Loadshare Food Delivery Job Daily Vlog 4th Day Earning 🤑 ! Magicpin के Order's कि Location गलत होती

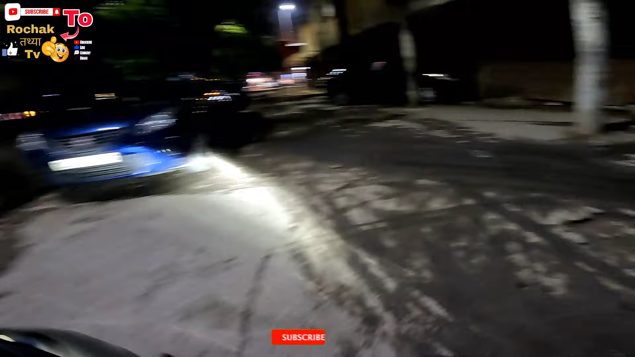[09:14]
और देखो कैसी कैसी जगह से हमें ऑर्डर पिक करने आना होता है, 10-10, 20-20 मिनट लग जाते हैं,
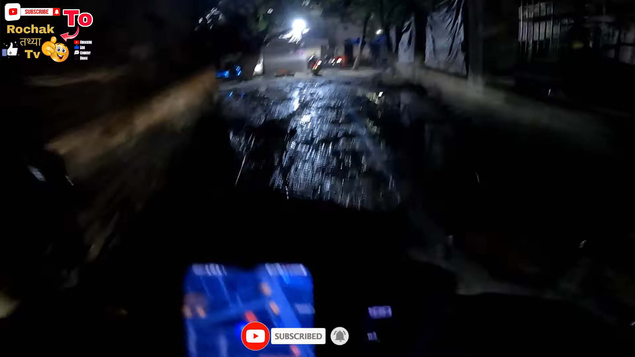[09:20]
आधा घंटा हम पिकअप में ही लगा देंगे तो 1 घंटा ऑर्डर कम्प्लीट करने में लगेगा, तो फिर कैसे काम होगा भाई। 1-1 घंटे में आप चाहते हो कि आपके ऑर्डर डिलीवर करें आपके राइडर, तो थोड़ा सा इस पर काम कर लो।
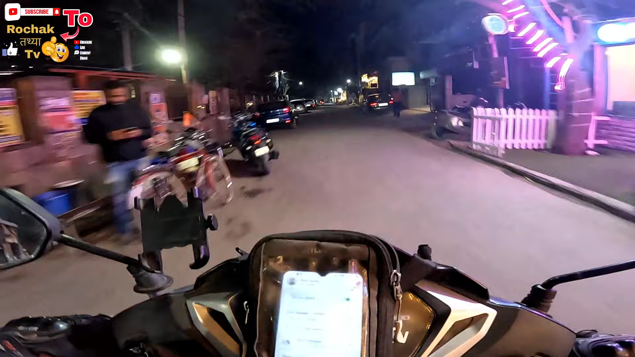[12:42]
और 20 रुपये सर्च अब देना शुरू किया है, लास्ट ऑर्डर पे मिला था और अब हर ऑर्डर पे मिलेगा, 11 बजे तक हमें 20 रुपये हर ऑर्डर पे। और ये है जनकपुरी का कौन सा, ब्लिंकिट का हब,
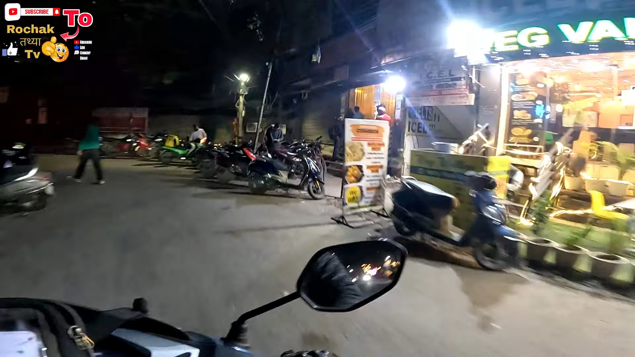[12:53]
यहाँ सारे ब्लिंकिट वाले बेचारे खड़े हैं, ब्लिंकिट ब्लिंकिट ब्लिंकिट, और सामने यूनिटी मॉल।
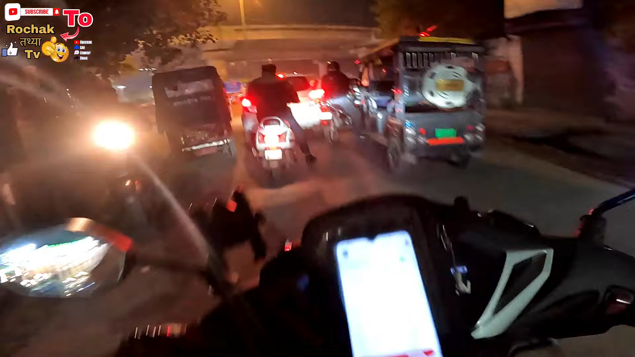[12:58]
तो अब ये 20-20 रुपये सर्च दे रहा है, फटाफट फटाफट ऑर्डर मारेंगे।